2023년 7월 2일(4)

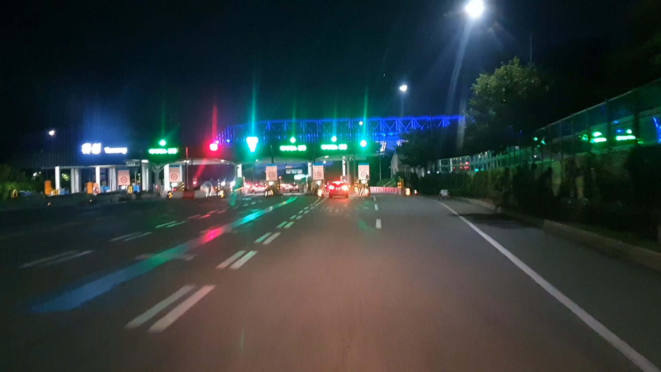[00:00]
유성 톨게이트 진입합니다. 잠시 후 유성 톨게이트입니다. 요금은 7,100원입니다.
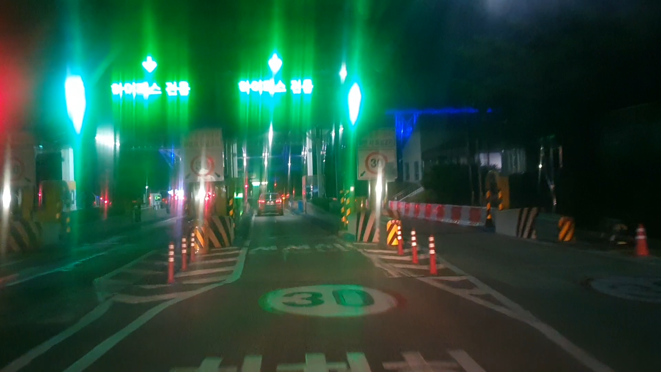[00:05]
하이패스 차량은 1, 4차로입니다. 이어서 44m와